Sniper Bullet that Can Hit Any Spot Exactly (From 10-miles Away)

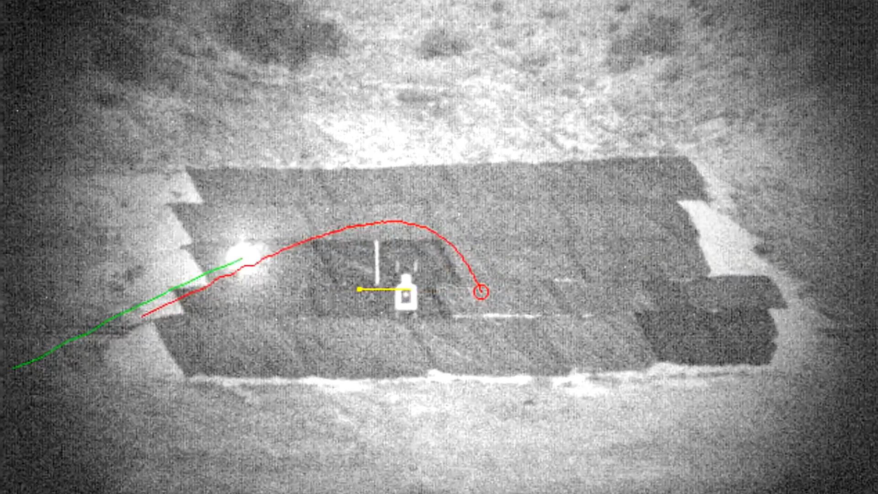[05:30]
veering its trajectory to strike the target. Even though DARPA did not disclose the actual distance, the agency stated that the technology would considerably extend the range of current sniper systems.
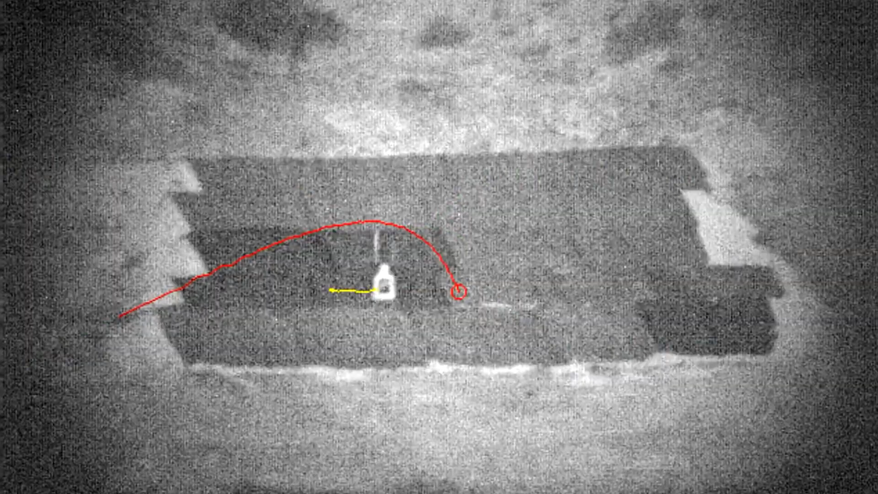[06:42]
In footage from the test, an experienced shooter and a novice using the system for the first time were both able to hit a moving target.
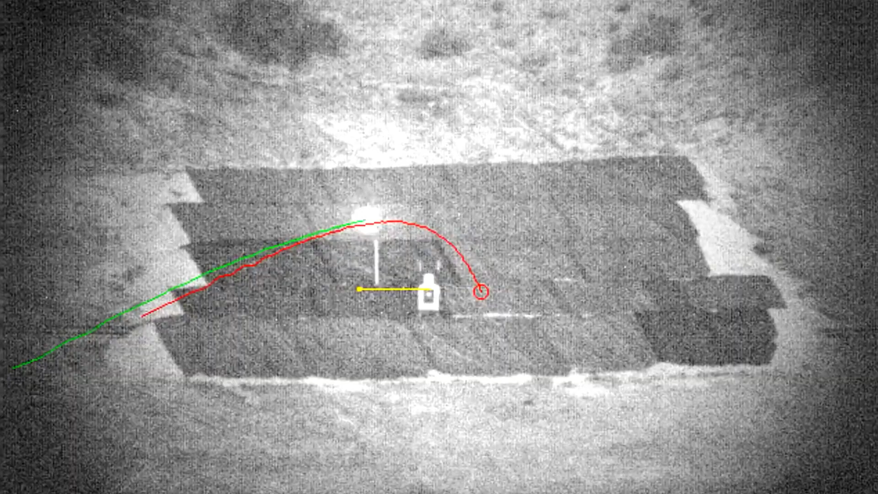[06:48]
However, the veteran managed to do it on repeated occasions.
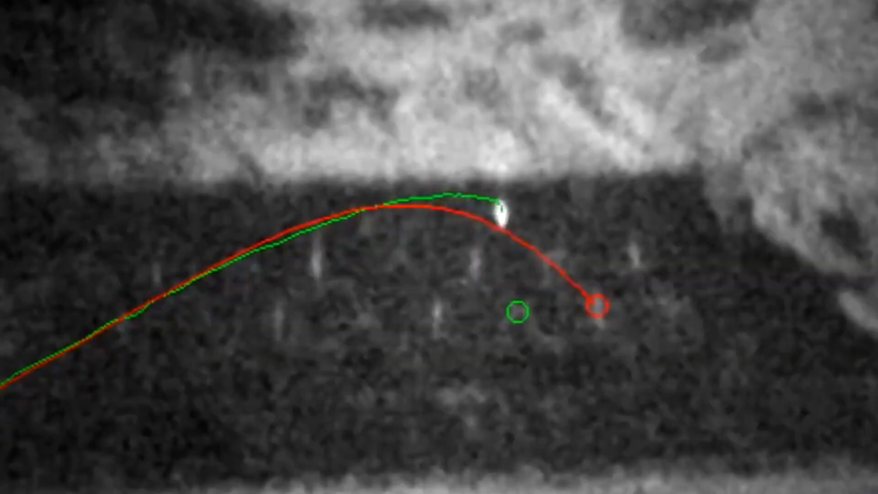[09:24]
This live-fire demonstration from a standard rifle showed that Exacto is able to hit moving and evading targets with extreme accuracy